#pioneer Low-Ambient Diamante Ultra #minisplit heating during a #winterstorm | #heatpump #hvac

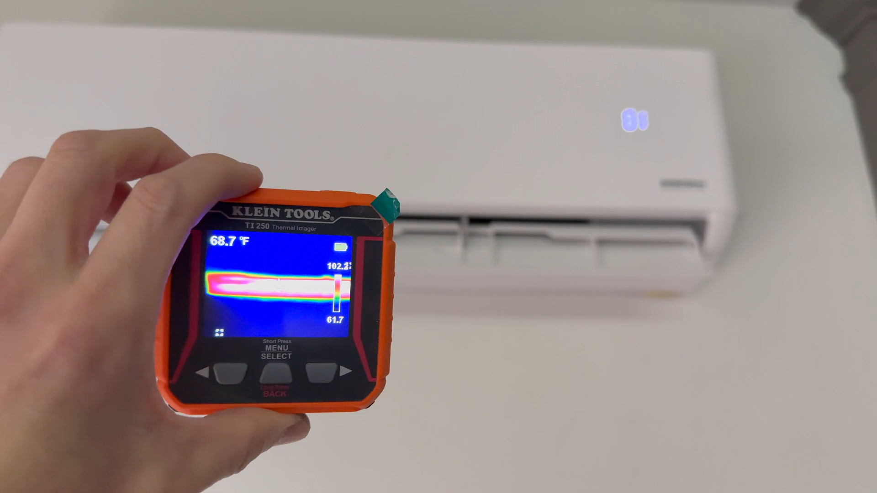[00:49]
On screen: spot 68.7°F
Let's see what it looks like. Right now it looks like the Mini Split is blowing, you know, air, that's temperature maybe close to about 120 degrees. So that's really good considering outside is below freezing. I don't have a thermometer inside to show you how cold it is right now, but it said that it was about 24 degrees outside. The only way I could really show you is take a look at this really poor window and then see,
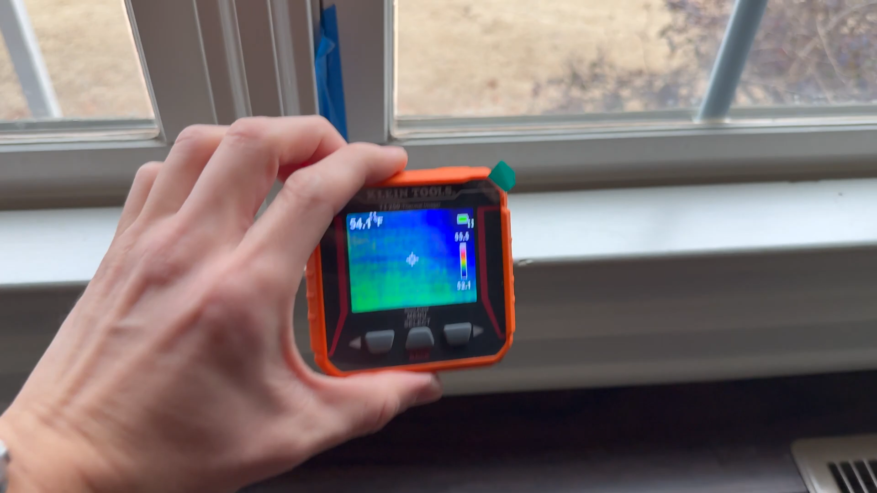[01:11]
let's see what it says on the inside temperature here. It's about 36 degrees on the inside part, 32, 34, 38.
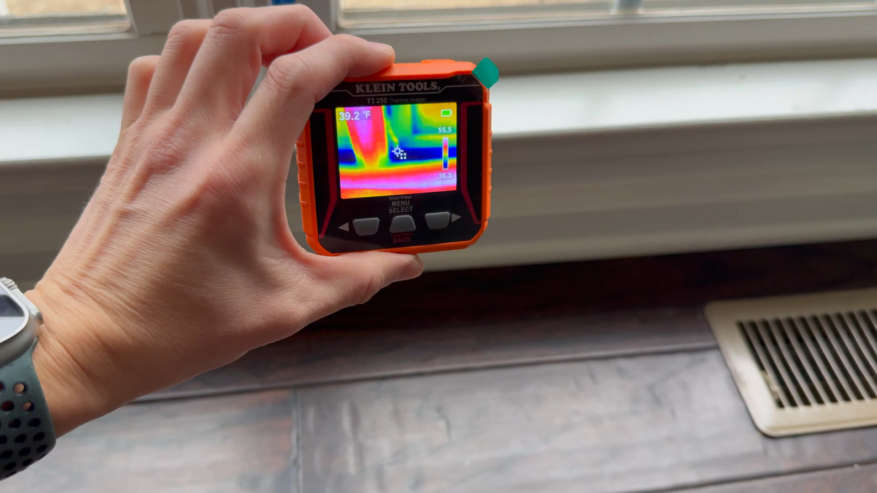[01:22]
On screen: spot 39.2°F
So it's 30 something on the inside part of this uninsulated window right here, or not very well insulated window, I guess.
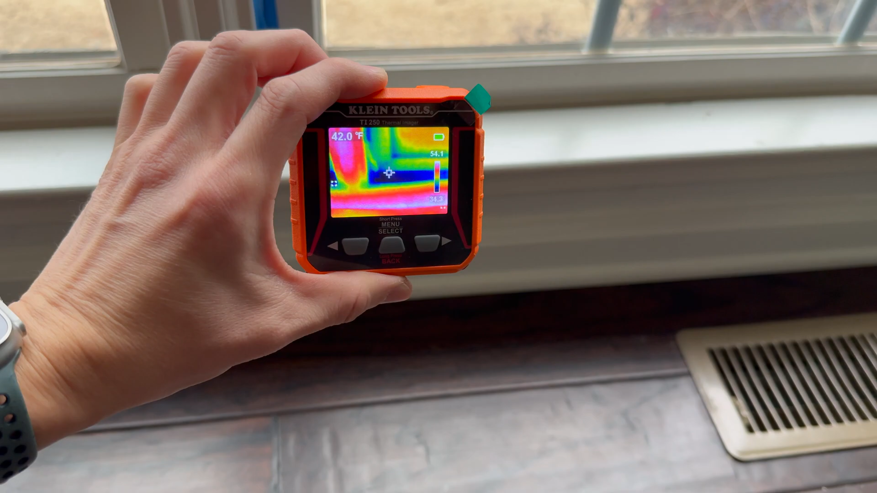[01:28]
On screen: spot 42.0°F
But I checked outside through the door and it said it was about 24 degrees outside.
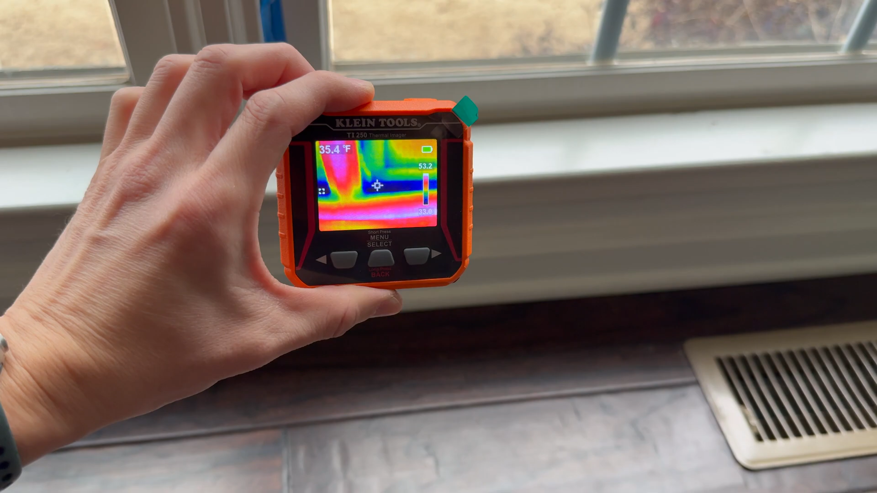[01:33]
On screen: spot 35.4°F
So 24 degrees outside, inside window temperature right here hovering around 33, 32.